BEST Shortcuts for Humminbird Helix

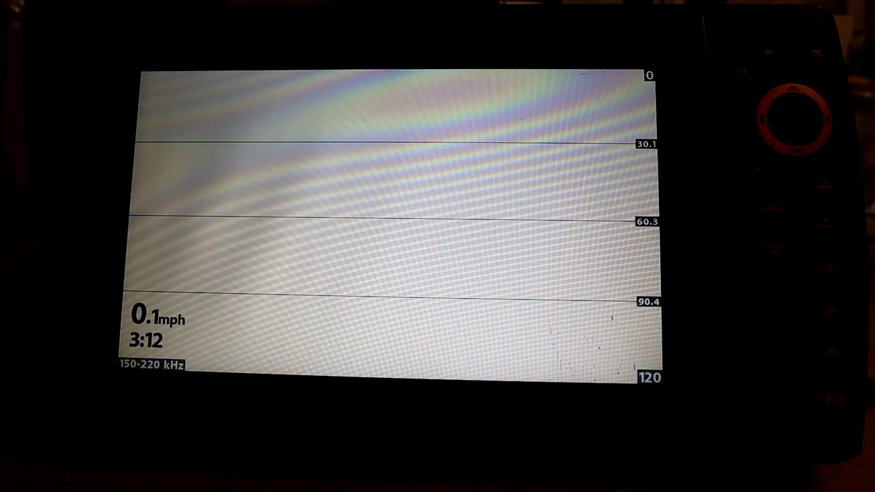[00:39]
On screen: speed 0.1 mph
We're going to go over my favorite
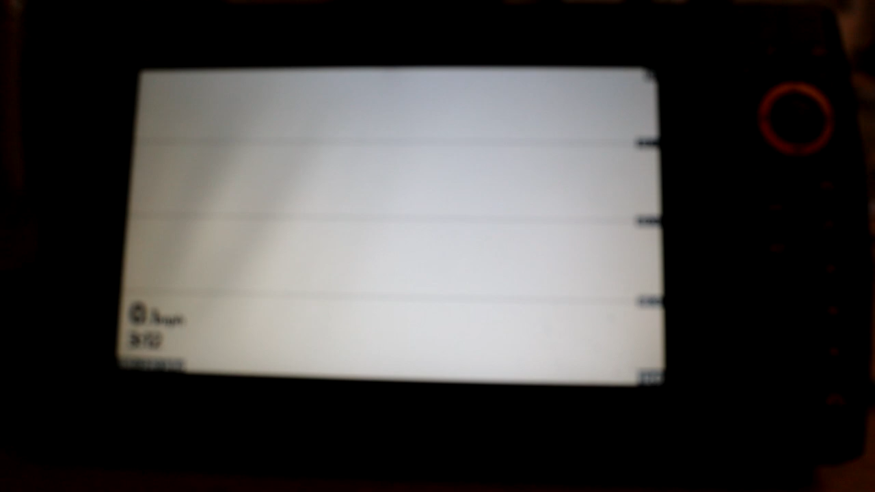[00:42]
shortcuts and the first one I'm going to show you guys here is the Views button quick menu and what you do if you hold down on the Views tab, you actually have access to a few different options here.
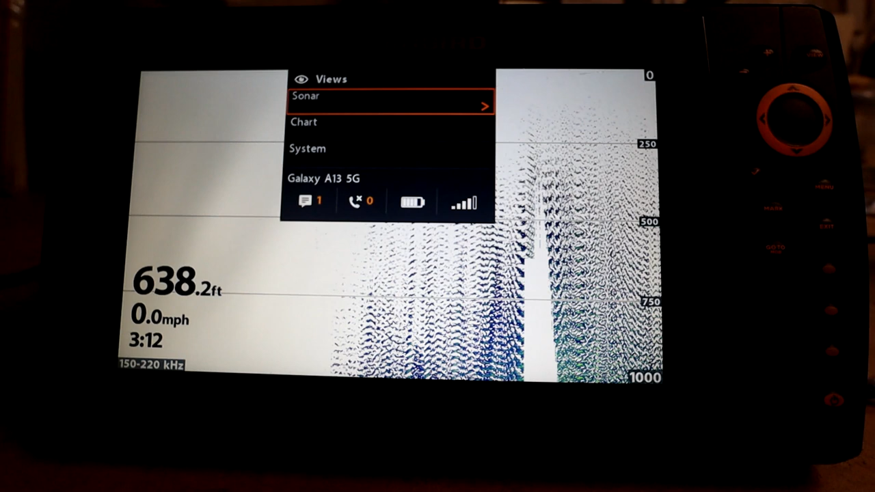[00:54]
On screen: depth 638.2 ft, speed 0.0 mph
So you have sonar, you have chart, you have system.
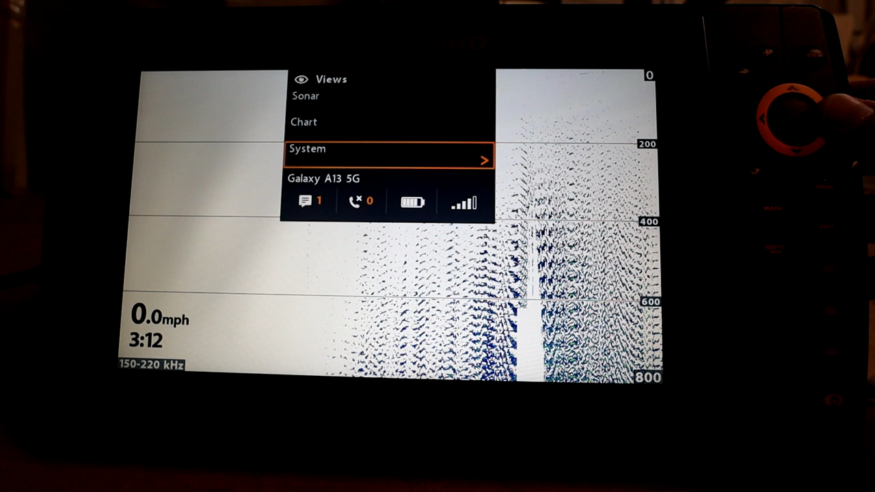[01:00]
On screen: speed 0.0 mph
The one that I use this the very most for is system and system status. This is where you're going to go if you want to see how many hours are on the unit, if you want to see what type of software you have. Maybe you don't even know what model or what generation of unit you have. This is going to be a real easy, quick way to get to this menu. Before I really wasn't aware of this menu and what I would do is I would have to power up the unit and go power it up inside of demo mode or something like that.
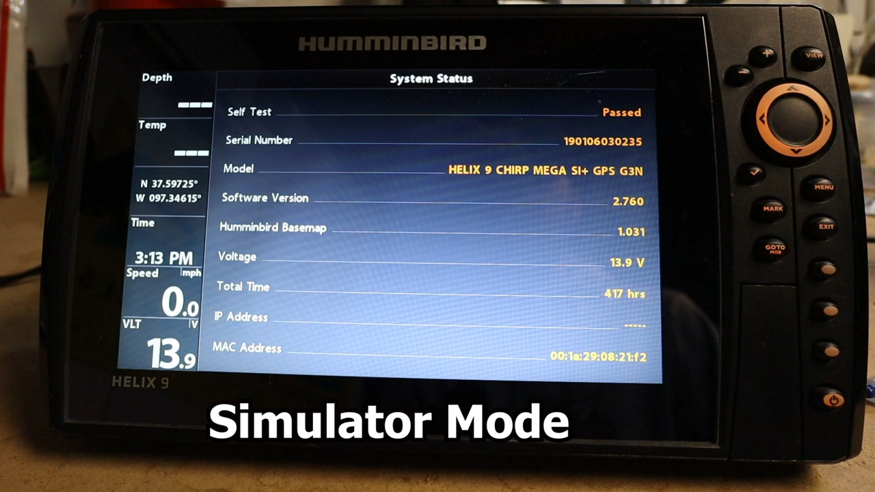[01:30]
I can't remember exactly what that was but that was how I was accessing this information before and then you'd have to power the unit down just to operate it as normal.
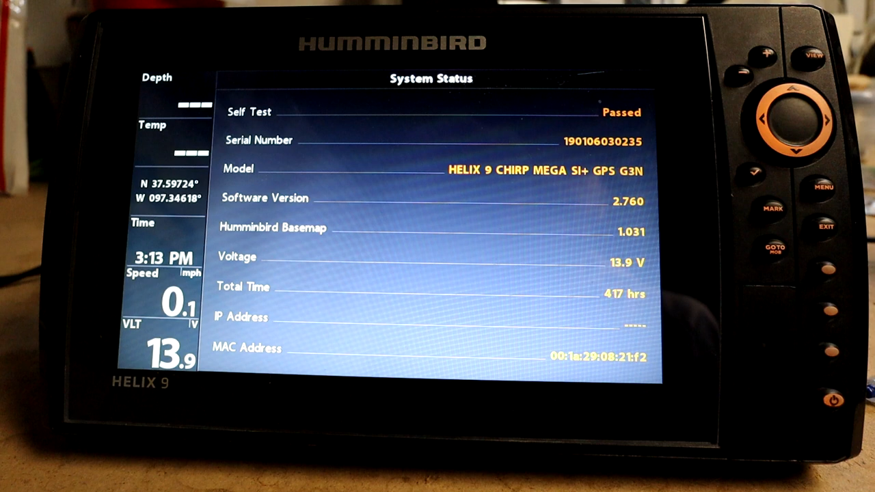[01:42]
So if you want to access the system status menu, this is how you do it and then you can just exit out of it and then continue to use the graph how you were. So if we want to go back to that menu, long press the Views button,
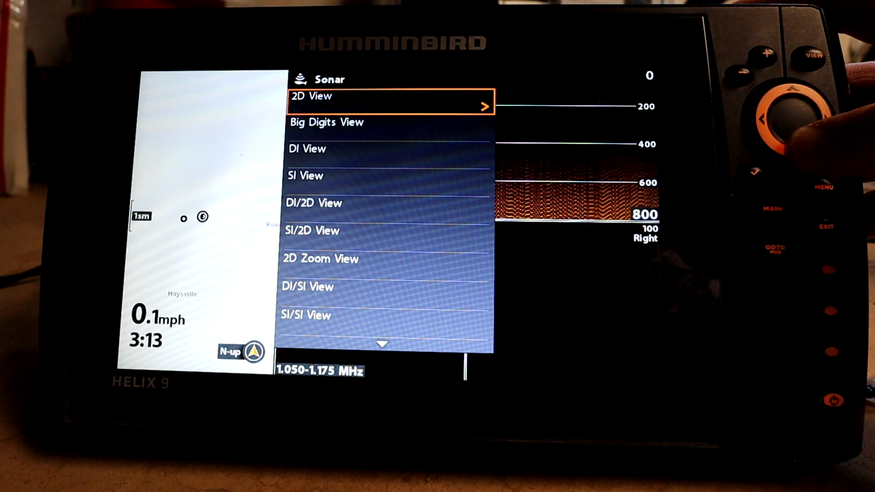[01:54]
On screen: speed 0.1 mph
we can go to Sonar and we can go down here and see all of the different sonar options that we have.
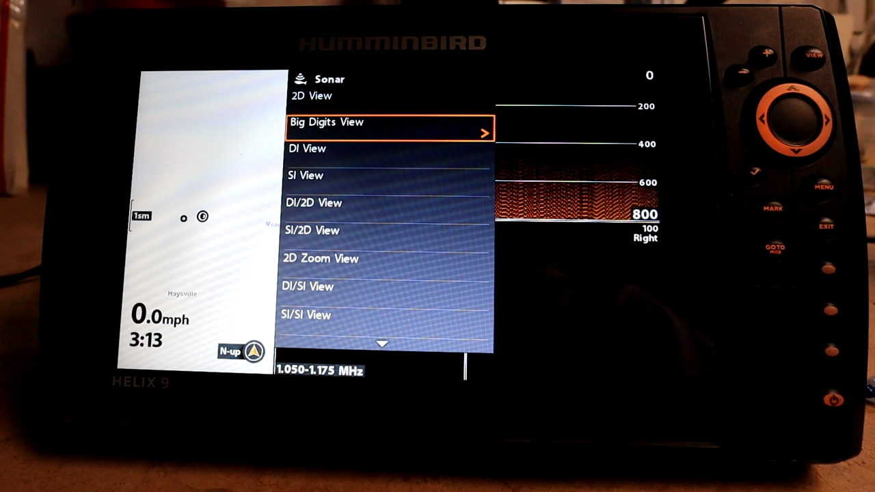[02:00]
On screen: speed 0.0 mph
And this is just a quick, easy way to get to the sonar tabs that you have visible. They have to be visible to show up here. But if you have them visible, they will show up here and you don't have to scroll through the Views tab. So this is another way to cut down the amount of time that you're spending operating your graph and you're just going to become more efficient once you learn how to use these little shortcuts.
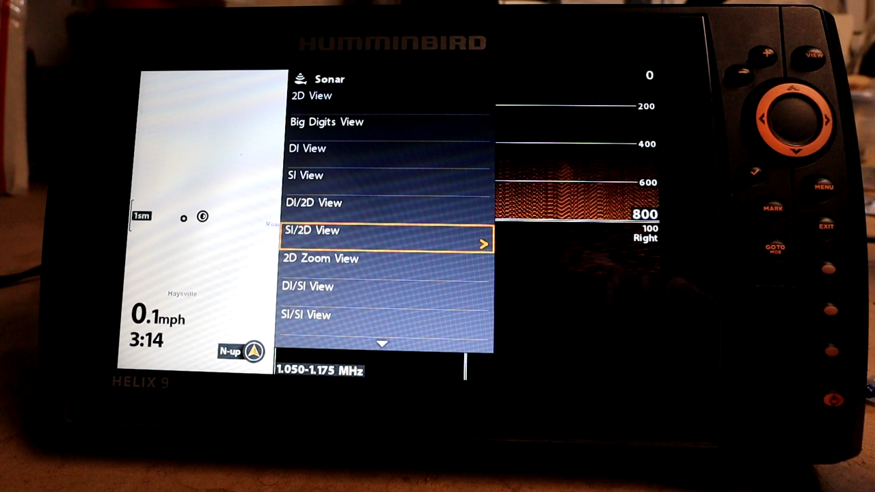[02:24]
On screen: speed 0.1 mph
So this is another great shortcut that is accessed through this Views button. Now the last one is our chart and we
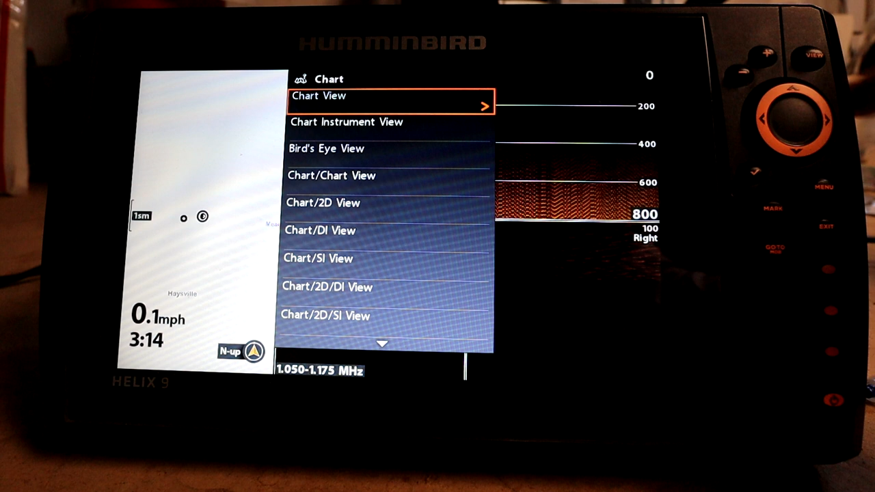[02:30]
On screen: speed 0.1 mph
can go under here and access all of the different chart screens. So whether that is a split screen between these different sonar options or we just have our different chart views,
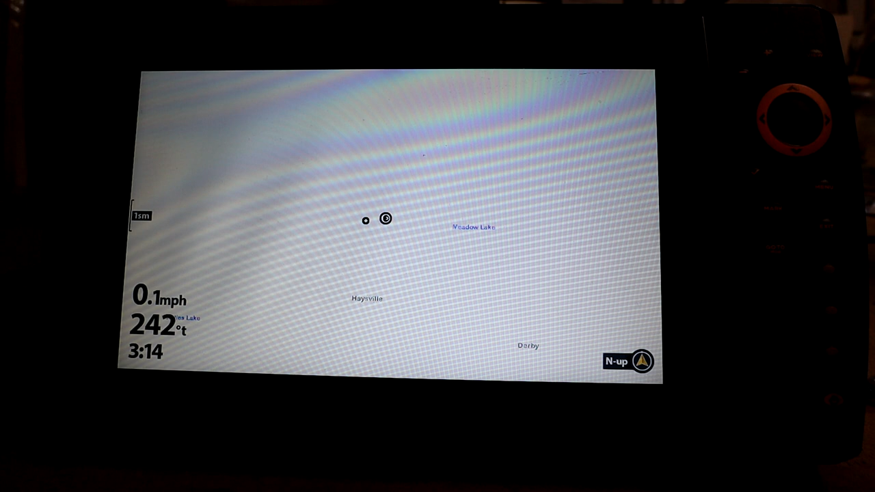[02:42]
it's just a quick way to get to that screen that you're looking for and that is all done by long pressing the Views button.
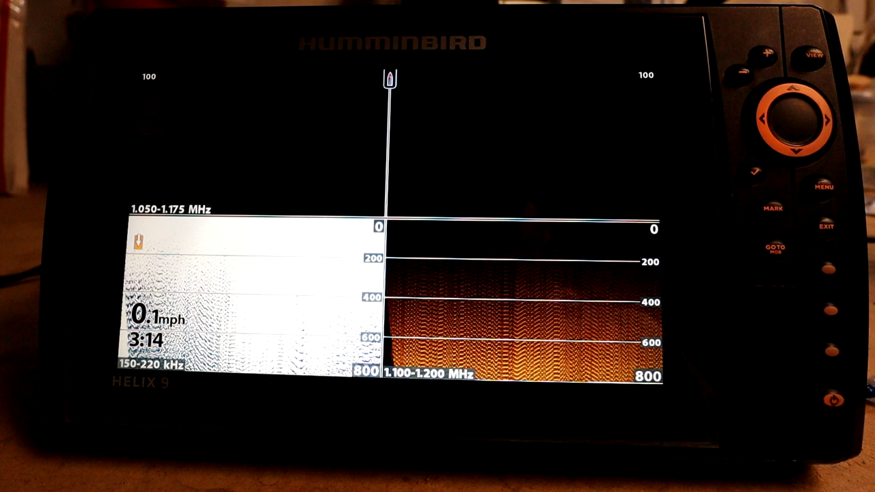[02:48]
On screen: speed 0.1 mph
Okay, the next one that I want to talk about is going to be short pressing the Power button. If you long press the Power button, it will power the unit down.
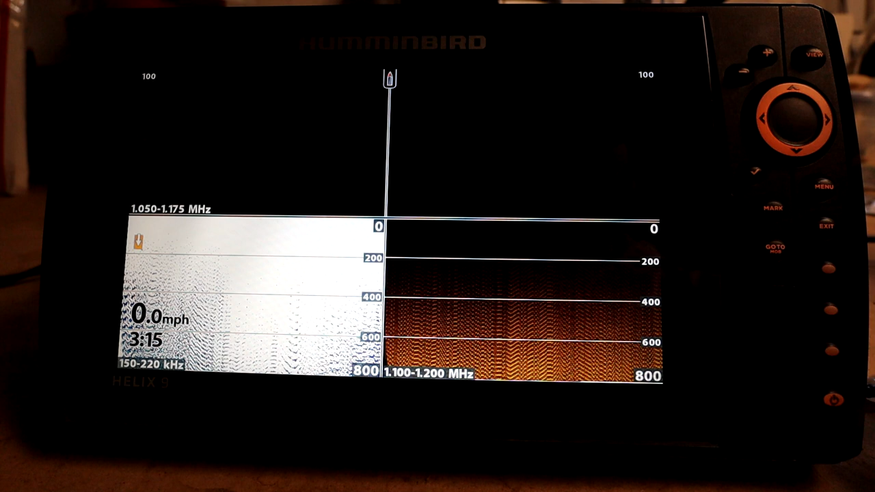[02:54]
On screen: speed 0.0 mph
If you short press it, it will pull up these couple quick options here.
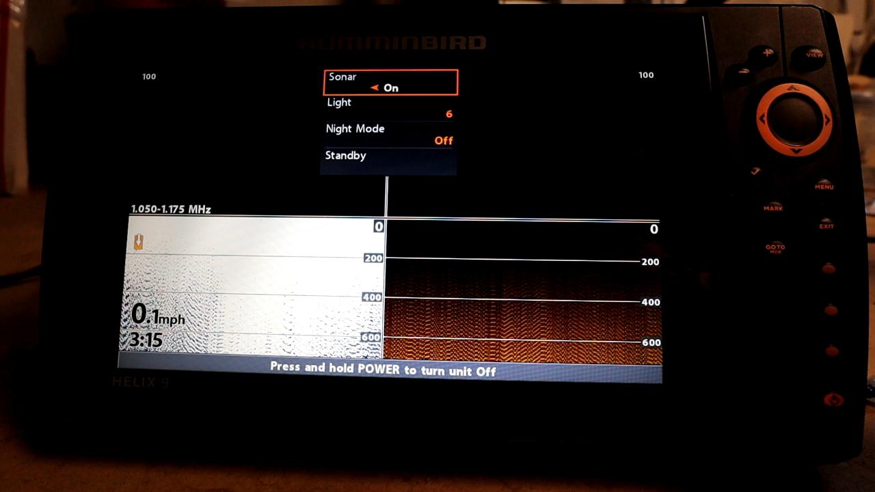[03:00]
On screen: speed 0.1 mph
So we can turn our sonar on or off.